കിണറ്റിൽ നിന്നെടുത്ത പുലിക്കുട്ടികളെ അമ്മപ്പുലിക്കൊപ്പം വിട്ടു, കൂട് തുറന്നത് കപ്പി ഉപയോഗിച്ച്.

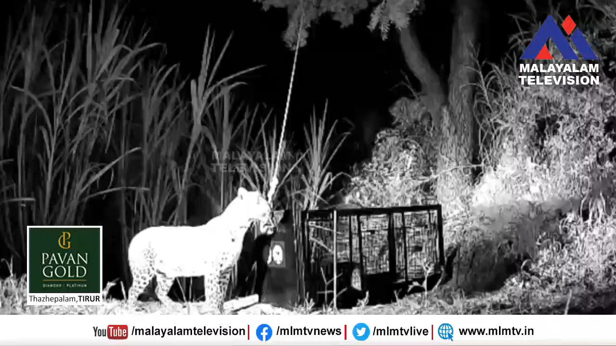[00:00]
കിണറ്റിൽ വീണ പുലിക്കുട്ടികളെ അമ്മ പുലിക്കൊപ്പം ചേർക്കാനുള്ള വനം വകുപ്പിന്റെ ശ്രമം വിജയിച്ചു.
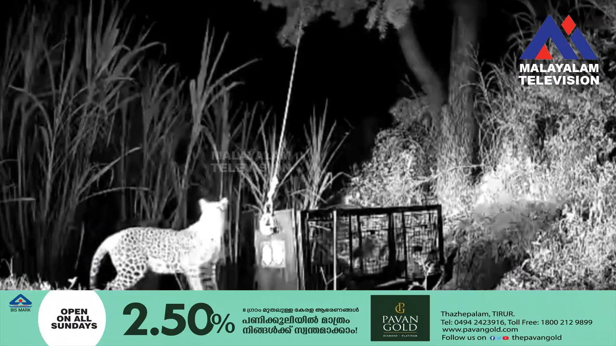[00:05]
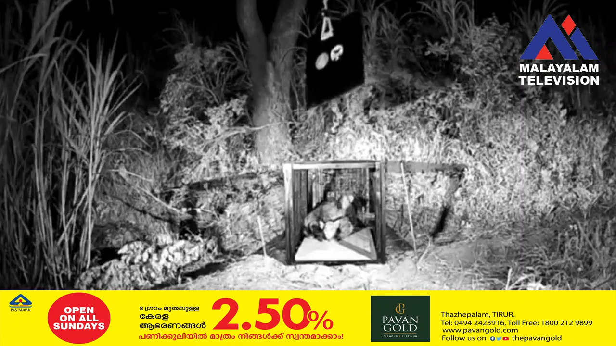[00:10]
നാലോ അഞ്ചോ മാസം പ്രായം തോന്നിക്കുന്ന ഒരു ആൺപുലിയും ഒരു പെൺപുലിയുമായിരുന്നു കിണറ്റിൽ വീണത്.